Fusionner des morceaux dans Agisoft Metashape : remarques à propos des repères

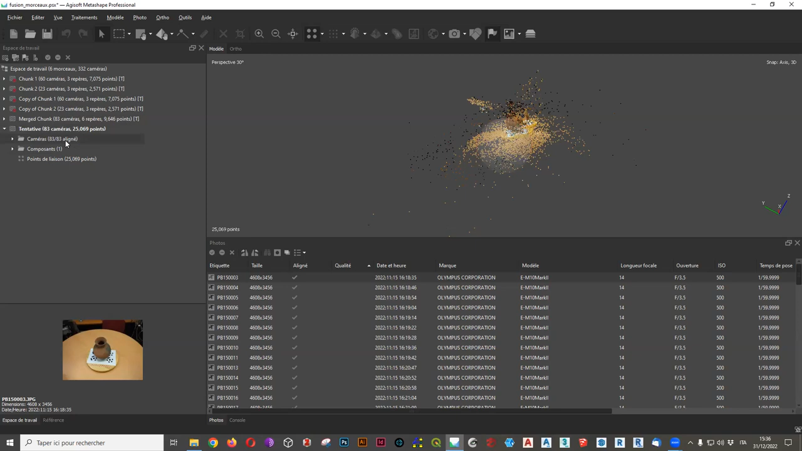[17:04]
peu partout si on quand on regarde l'information qui nous est donnée par le logiciel ben on dirait que toutes les photos ont été alignés sont alignés donc 83 sur 83 d'ailleurs on peut vérifier ça et c'est là qu'on se rend compte que c'est un
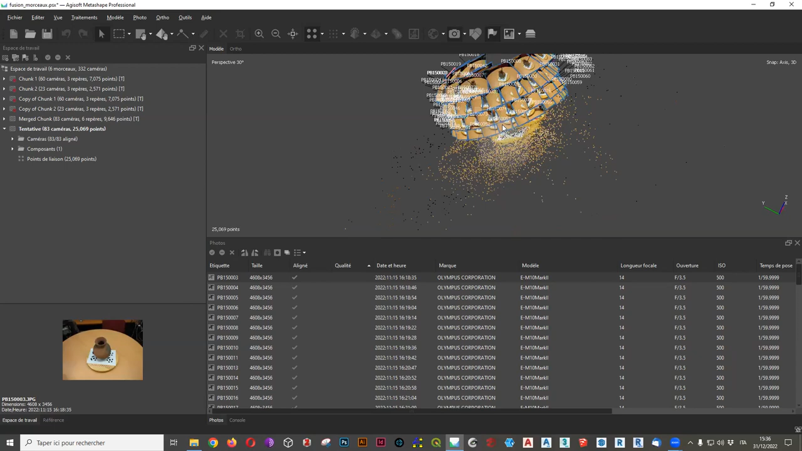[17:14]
gentil mensonge parce que oui c'est vrai enfin les photos sont tout autour de l'objet
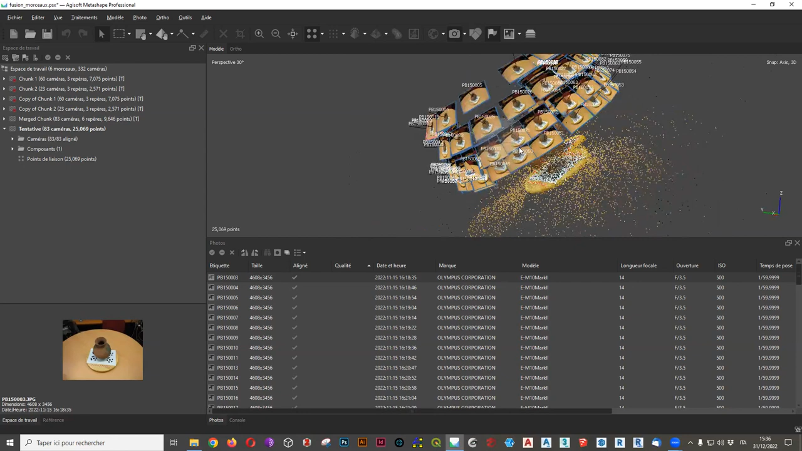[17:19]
sauf qu'il n'a pas compris que celle-là notamment c'est du bas et enfin il
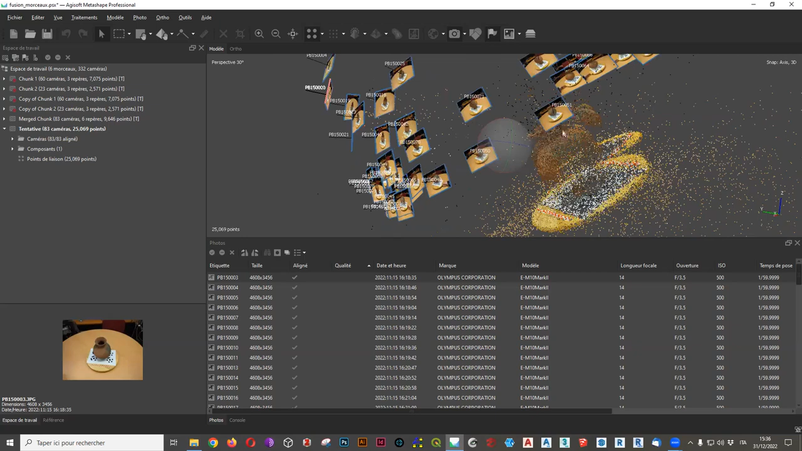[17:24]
faudrait que je récupère les photos du bas c'est pas celle-là c'était je l'ai vu tout à l'heure voilà c'est là par exemple et bien celle-là concerne la partie inférieure du bas
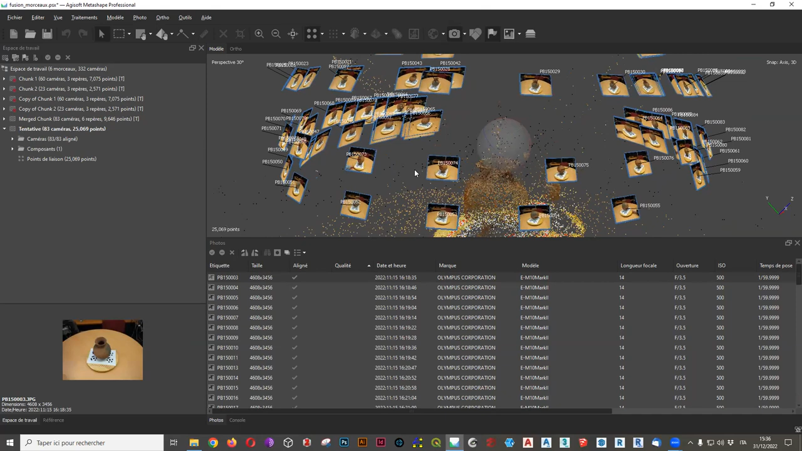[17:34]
c'est pas la partie supérieure et pourtant quand on regarde les choses comme ça on a l'impression que ce soit la partie supérieure parce que la partie supérieure est justement là cette photo est là mais enfin c'est pas celle qui nous intéresse alors on peut revenir sur ça et vous voyez donc il faudrait récupérer voilà les photos
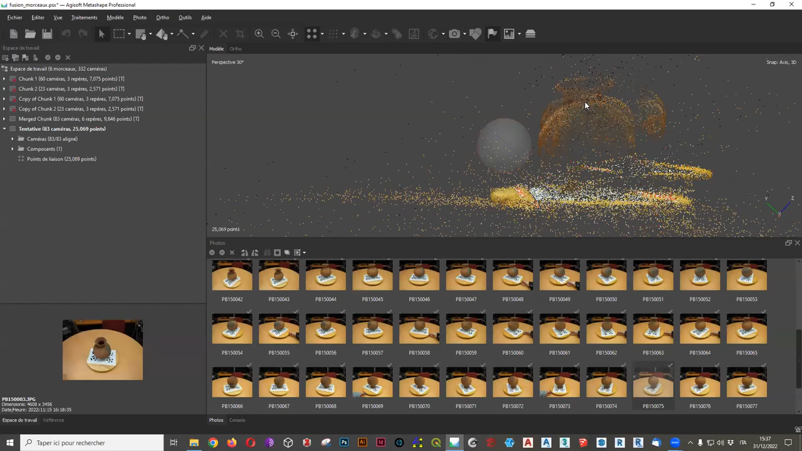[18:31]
même le vase lui-même on dirait qu'il a été pris deux fois oui on comprend pas grand chose et puis on se voit enfin il n'est pas difficile de remarquer l'existence de deux plateaux une fois ici
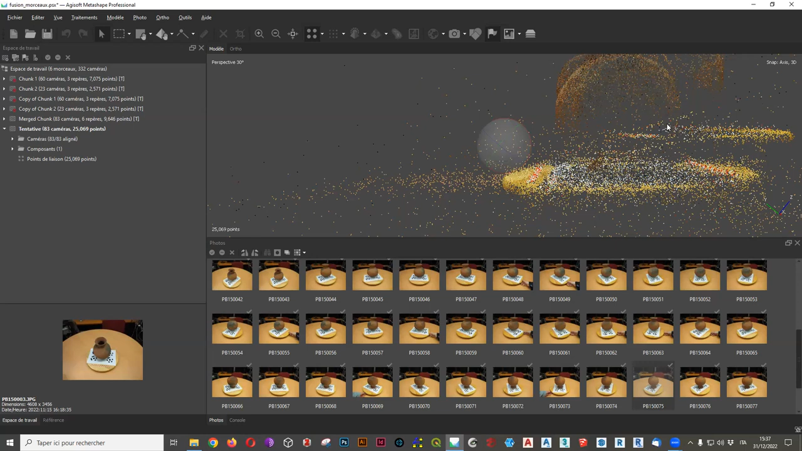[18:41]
une fois là donc voyez que même quand on lance l'alignement des photos et le logiciel nous dit que tout a bien fonctionné en réalité ce n'est pas vrai on pourrait
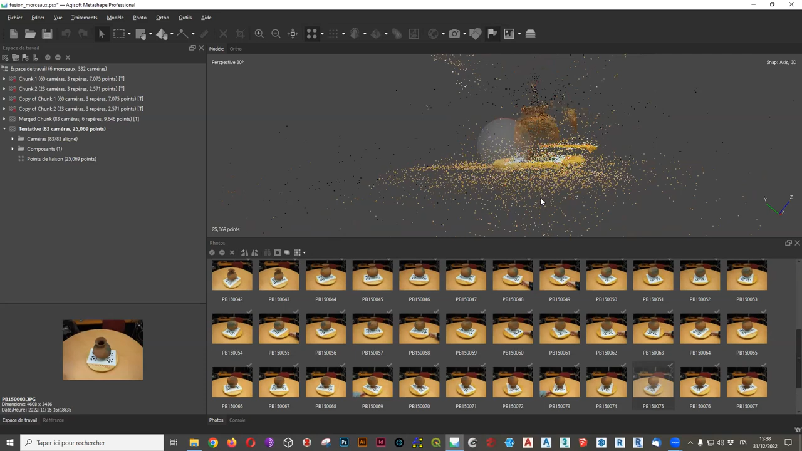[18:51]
continuer cela jusqu'au bout et on se rendrait compte que le résultat serait absolument aberrant
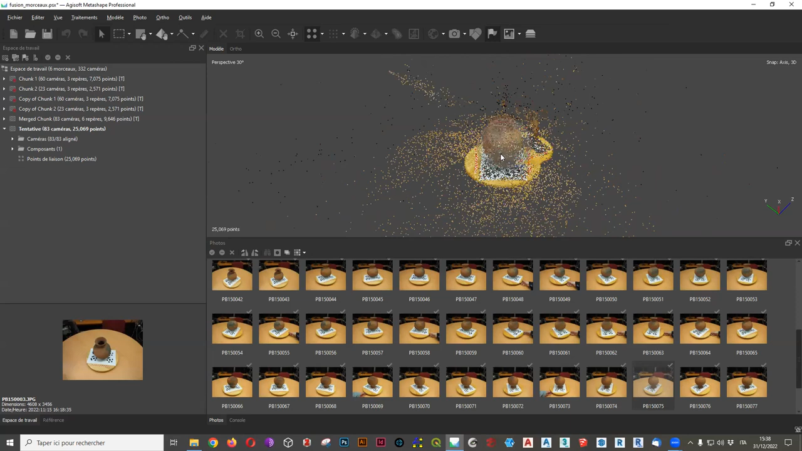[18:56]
donc on laisse tomber on peut laisser cette tentative là on peut même l'enregistrer pourquoi pas c'est une histoire on va quand même la désactiver